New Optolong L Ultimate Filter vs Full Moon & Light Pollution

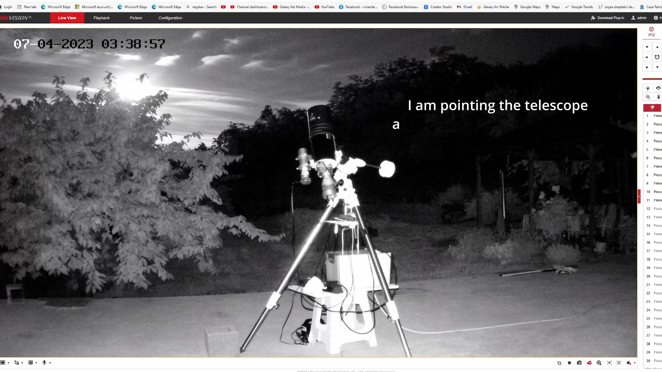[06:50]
We have it higher. And if no clouds we'll be able to get some nice details. However time is short because it will be morning soon.